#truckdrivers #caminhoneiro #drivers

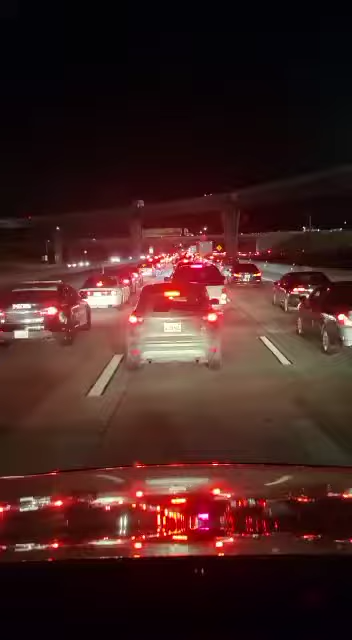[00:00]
northbound on the 215 freeway at the 210 interchange. The freeway has come to a complete stop because of another accident. Yeah, we got down to the 20s.